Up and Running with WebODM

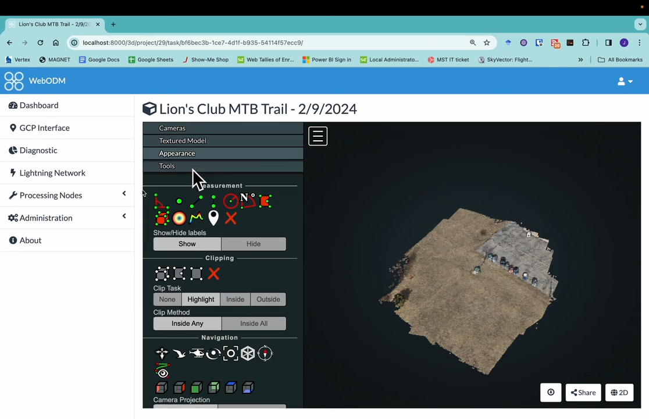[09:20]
And again, we're here in the WebODM interface. I'll zoom in a little bit. This was a little gazebo type thing.
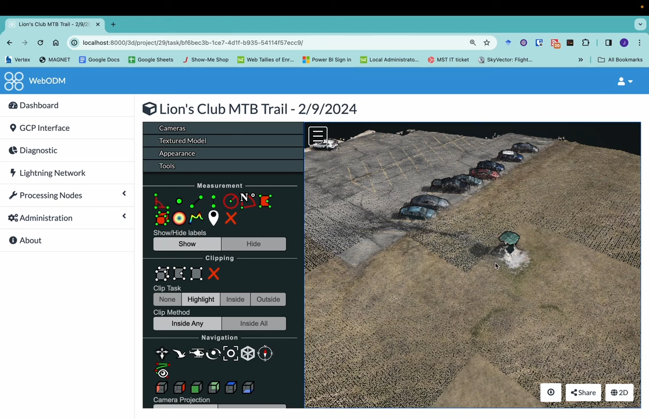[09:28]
And there's actually a tree here, which didn't really get picked up. Well, this is a pretty common thing for photogrammetry, where small thin items like wires and tree branches without leaves, those are not going to get picked up well by the orthom by the imagery.